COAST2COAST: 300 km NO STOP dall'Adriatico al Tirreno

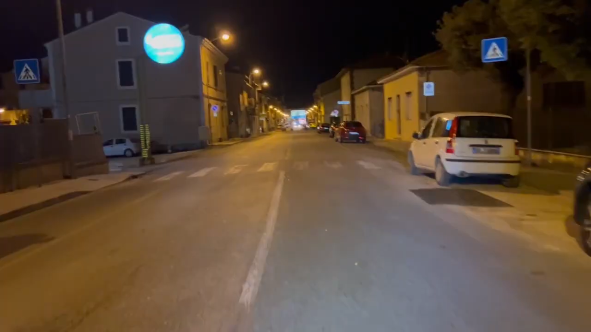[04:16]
primo paesino che passiamo Chiara Valle, città Natale di Maria Montessori comincio a gocciolare un po'